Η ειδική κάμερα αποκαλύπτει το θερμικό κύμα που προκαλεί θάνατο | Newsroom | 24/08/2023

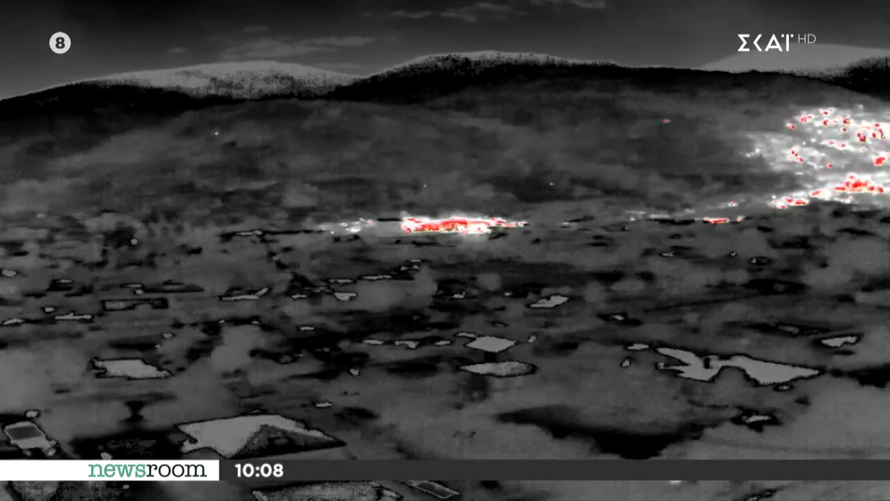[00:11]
Θέλω να δείτε σε full frame εικόνα ποια είναι η θερμότητα η οποία προκαλείται την ώρα της φωτιάς,
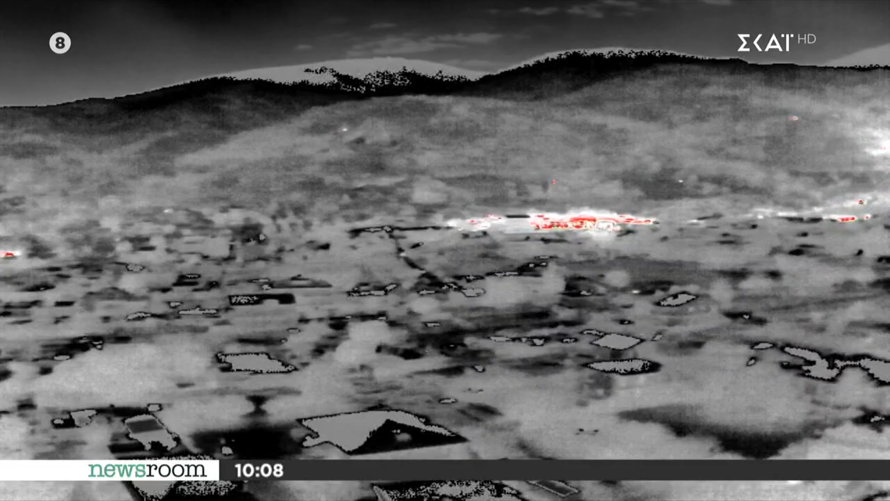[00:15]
είναι τεράστια και η θερμική κάμερα δείχνει
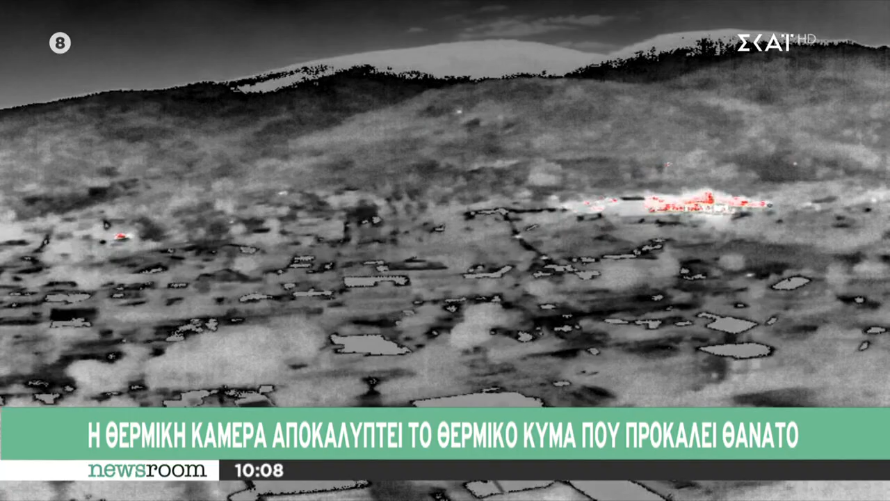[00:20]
ακριβώς εκεί που είναι το κόκκινο αν είναι εύκολο να το έχουμε και εδώ. Η θερμική κάμερα λοιπόν δείχνει ακριβώς τα σημεία με την τεράστια θερμότητα η οποία έχει αναπτυχθεί. Να το έχουμε εδώ αν είναι παρακαλώ,
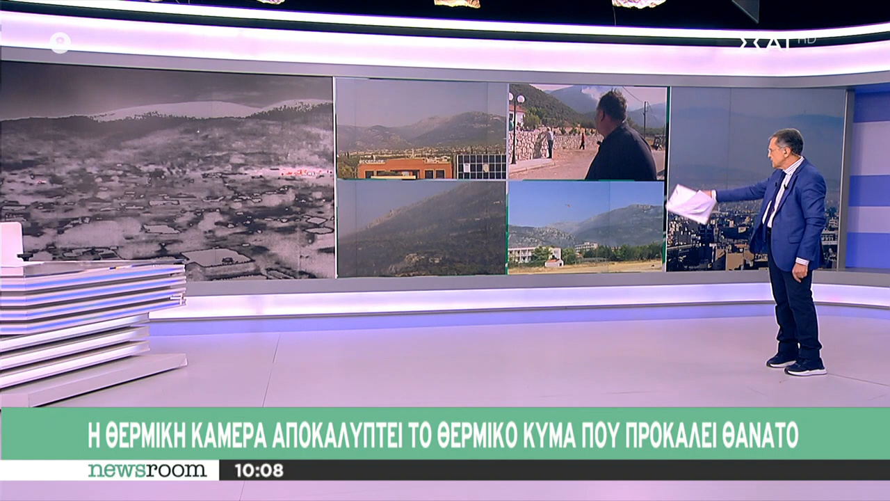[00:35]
στο τετραπλό για να αντιληφθεί ο κόσμος τι ακριβώς συμβαίνει γιατί εκεί δεν φαίνεται καθόλου.
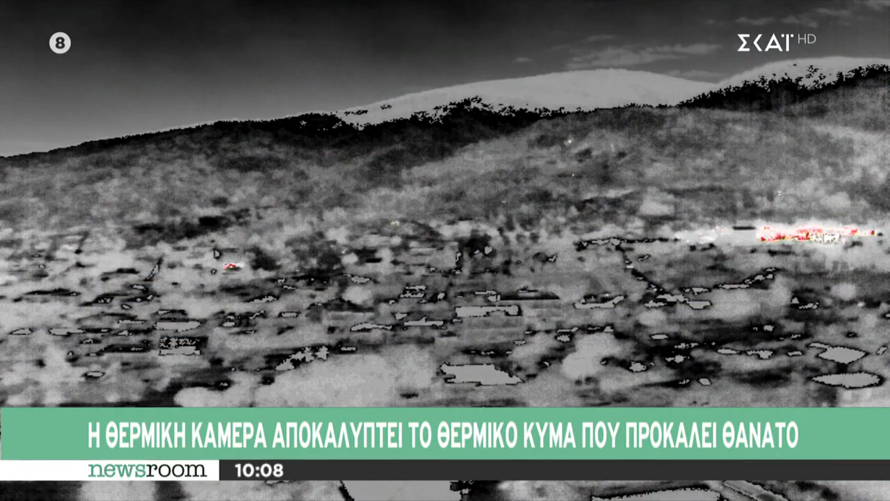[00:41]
Εδώ είμαστε. Δείτε αυτά τα κόκκινα. Αυτά τα κόκκινα είναι αυτό που υποβόσκει ακόμη και σε μια σβησμένη φωτιά. Είναι η θράκα που λέμε. Και αυτή η θράκα, εδώ είμαστε. Αυτό λοιπόν το στοιχείο είναι συγκλονιστικό γιατί μπορεί να φαίνεται ότι έχει σβήσει η φωτιά αλλά κάτω ακριβώς από αυτή τη στάχτη αν θέλετε υπάρχει τι.